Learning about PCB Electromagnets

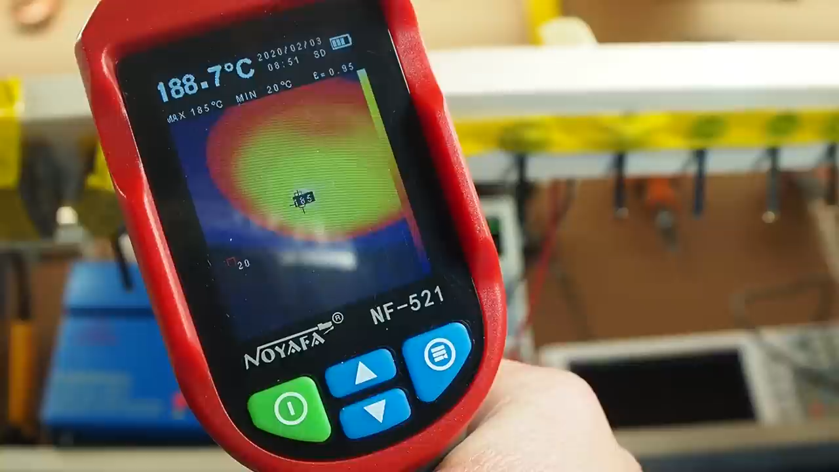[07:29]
On screen: max 185°C, min 20°C
I'm not sure if you can see it but it's actually burning up the electrical tape the maximum temperature is 189 degrees celsius
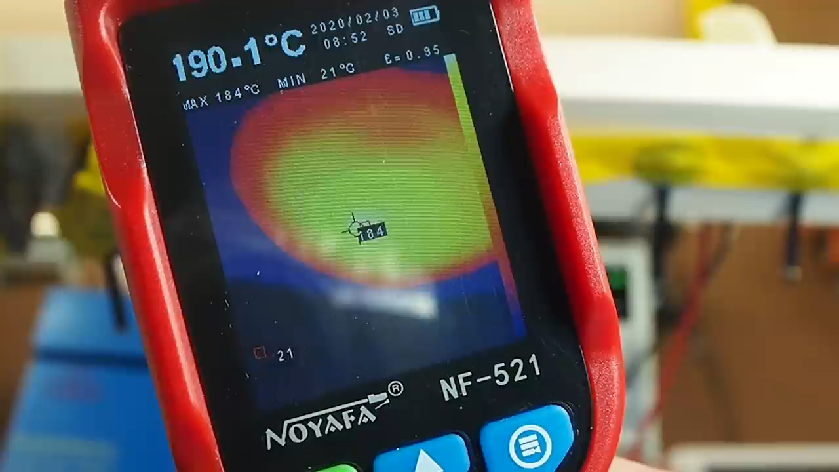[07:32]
On screen: spot 190.1°C, max 184°C, min 21°C
so our pcb electromagnet got a heating problem but the concept kind of worked the clip was also lifted
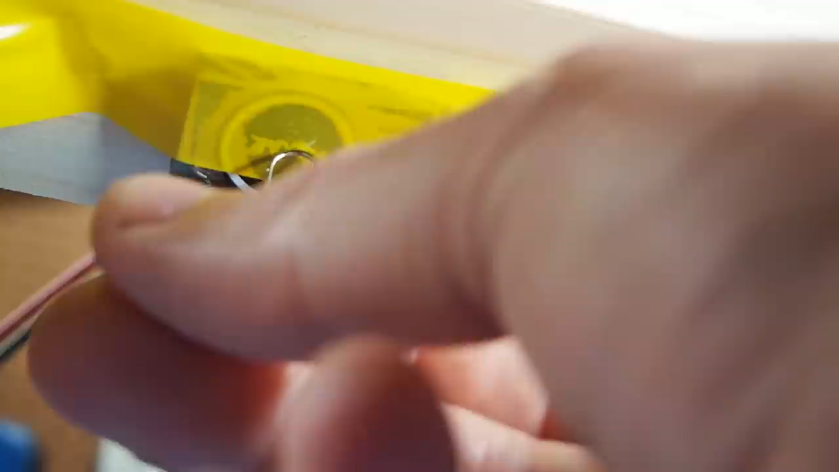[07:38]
with the steel core and just to confirm I also tried powering a coreless sample with the same 10
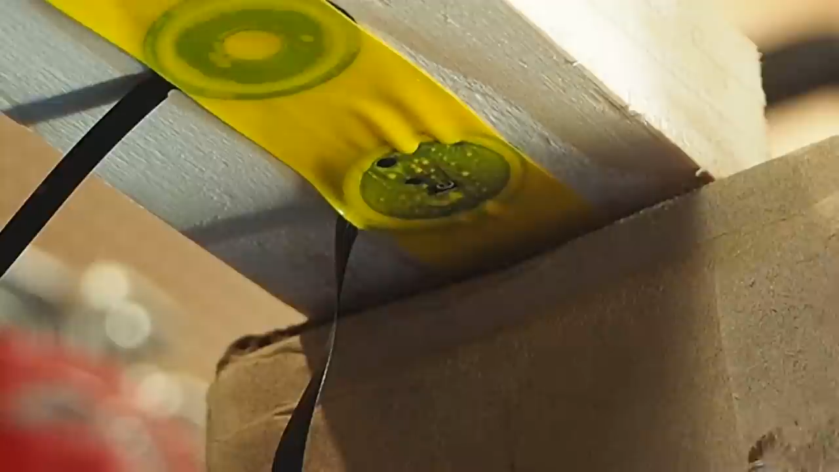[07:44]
volts which the paper clip was not attracting to things also started getting smoky it's
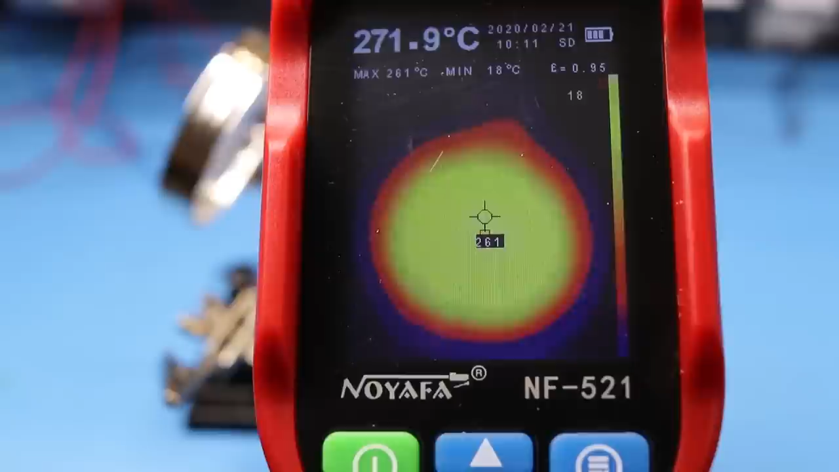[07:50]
On screen: spot 271.9°C, max 261°C, min 18°C
temperature was rising to 275 which is around 85 degrees higher than